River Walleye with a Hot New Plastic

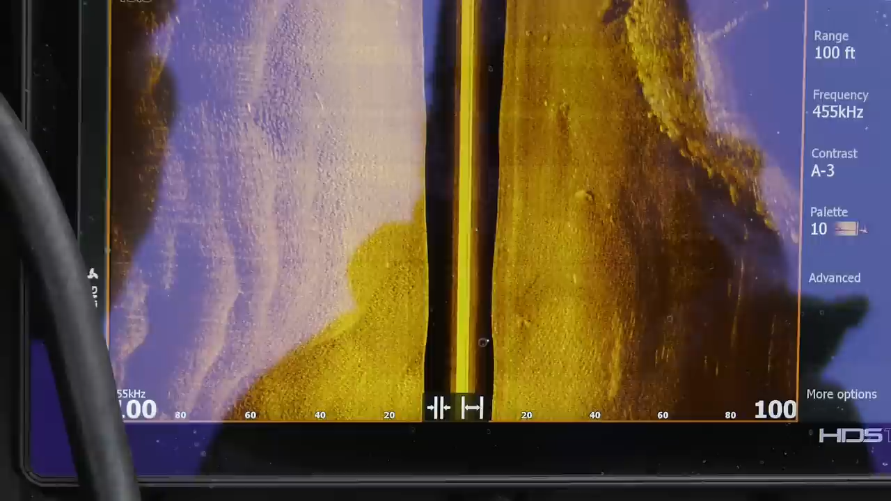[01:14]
look over spots so quickly find them with the side imaging and then after we find the fish and we try to reposition and just use the anchor mode on the trolling motor and that's when we're
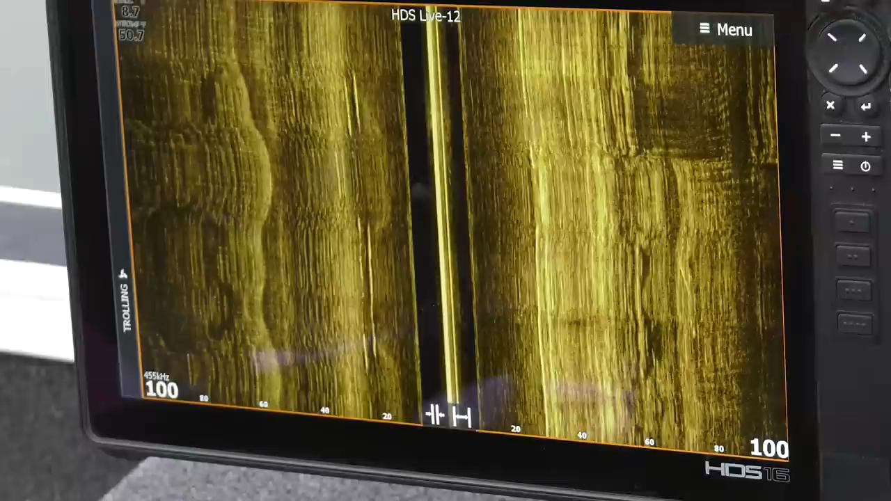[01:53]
a line that goes across the side of the screen but uh you know they both you know side imaging and in the forward facing sonar they really complement each other they both make each other better
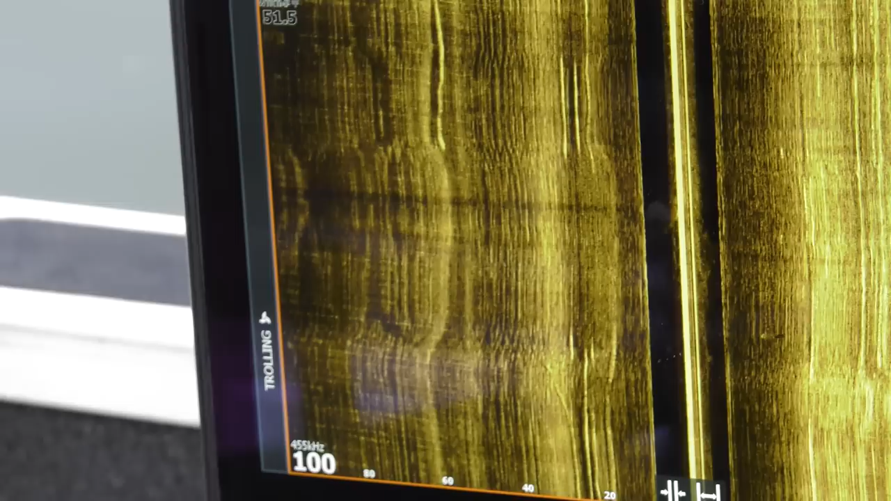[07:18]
signal that shoots to the side but when fish get in that you'll see here how they're crawling across the screen almost
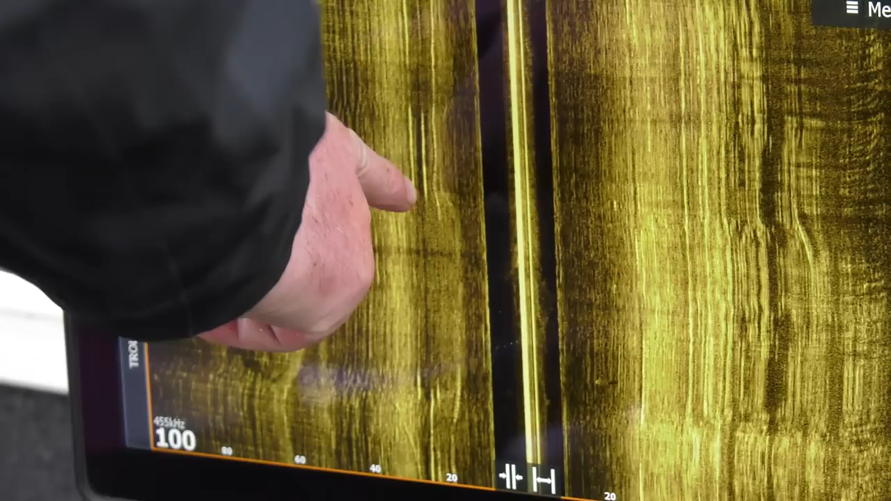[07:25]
like worms crawling across the screen those are fish here right to the side of the boat
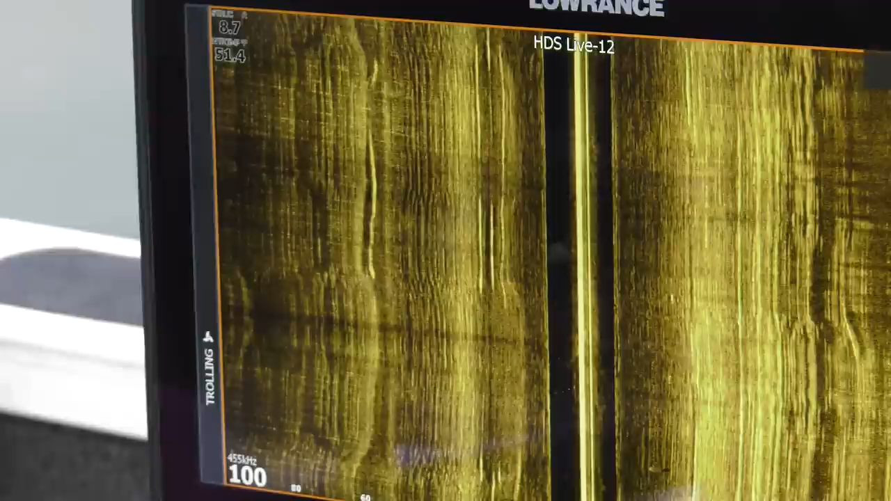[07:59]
i think the other thing that maybe is worth mentioning you know somebody's just trying to learn side imaging is that when you have your range like right now i have a hundred foot range if you see fish at 30 feet 40 feet whatever it is you know and it really is dependent on the depth of water they're closer